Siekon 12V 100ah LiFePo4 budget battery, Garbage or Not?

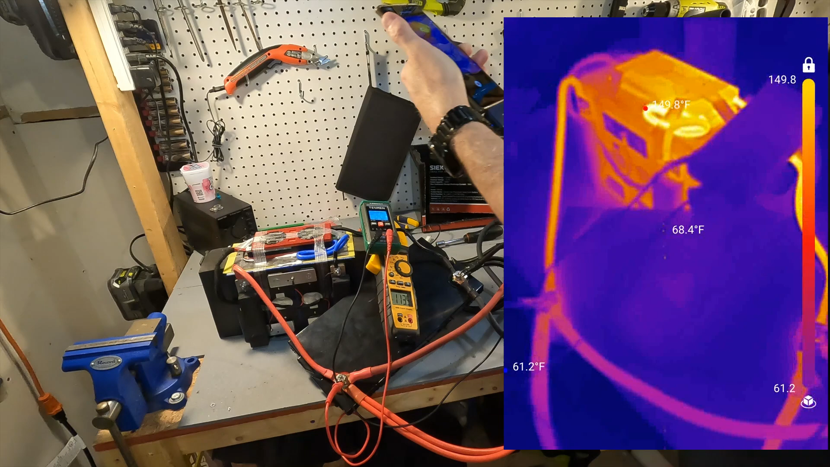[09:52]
On screen: spot 68.4°F
and look at that would you it looks like the blue cable cable and the black cable are the the warmest spots the black cable is looking to be about 135 degrees fahrenheit and this blue cable is looking to be
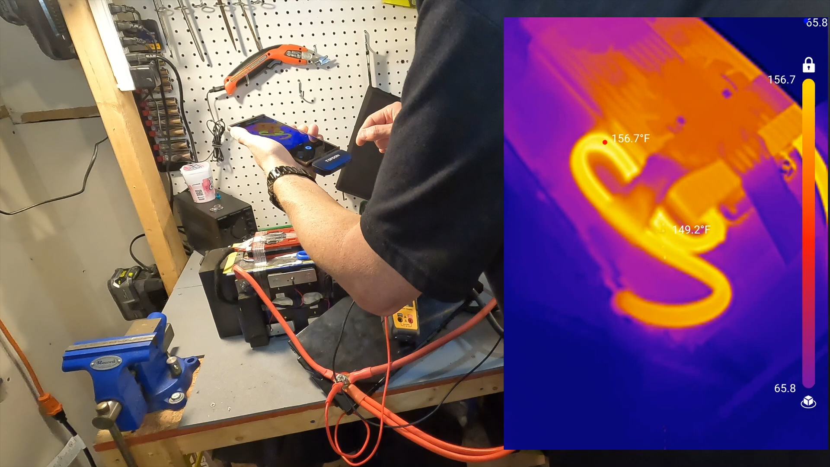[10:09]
about 156 degrees fahrenheit the bms itself is relatively cool it's pretty nice it's only about 115 degrees fahrenheit the rest of the battery pack is pretty cool the the cells are totally fine so everything is actually within spec this cabling is actually rated for 200
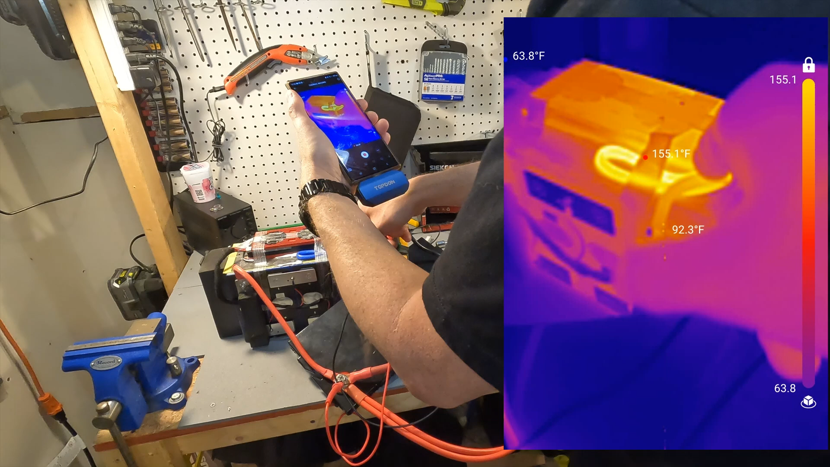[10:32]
degrees celsius so it is well below any kind of danger and all the rest of the cabling totally looks fine okay